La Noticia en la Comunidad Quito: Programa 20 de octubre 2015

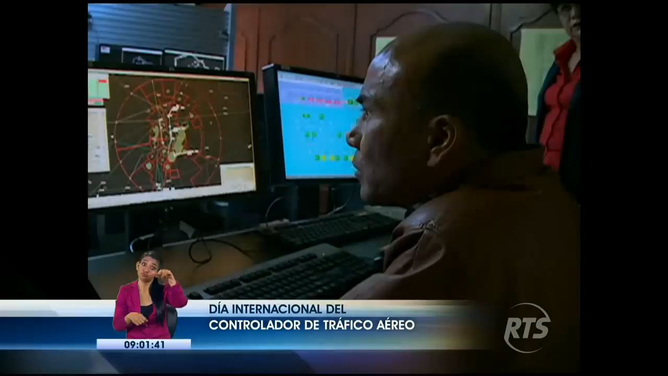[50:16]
Uno de estos profesionales son los controladores de tráfico aéreo,
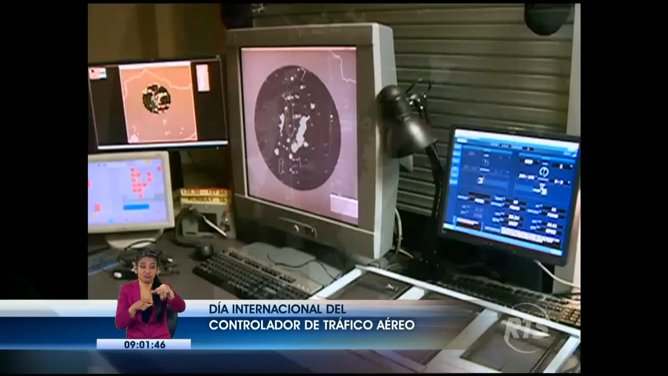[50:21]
quienes con el apoyo de sistemas electrónicos y computarizados dirigen el tránsito de las aeronaves.
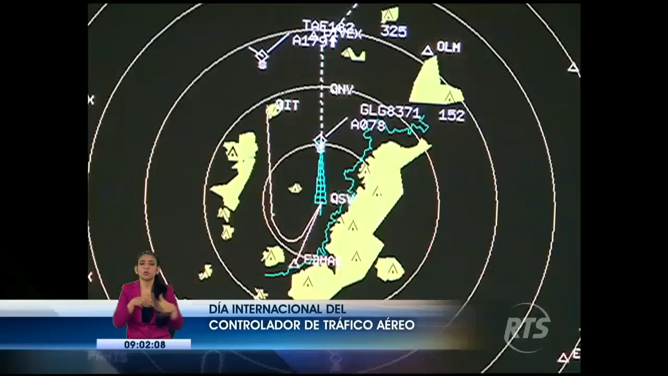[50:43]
Ellos trabajan en coordinación con el piloto en un campo de acción de aproximadamente 50 millas. Nuestro trabajo es gestionar seguridad.